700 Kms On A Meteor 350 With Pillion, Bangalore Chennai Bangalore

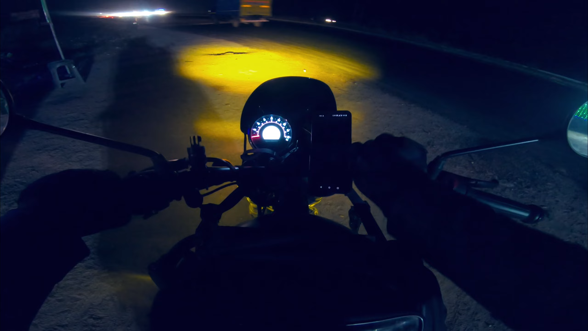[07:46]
so another 240 km left we are standing here we
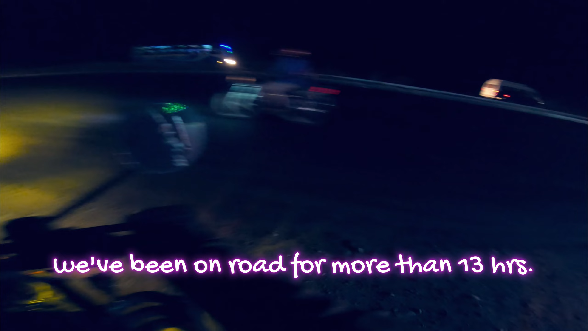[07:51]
are drinking tea the road is very bad the road is very bad until we don't cross the velour until we don't cross the velour it will be a bad road
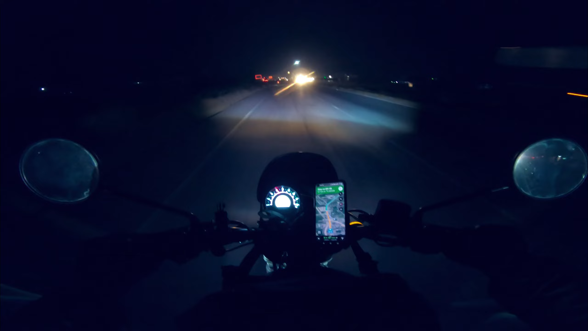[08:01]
220 km left for the day estimated time of arrival 1145 and as you can see the road is also clear in the sense that it is a proper highway this is NH4040 the other part of NH44 is still under construction so there is a little time and thanks to this light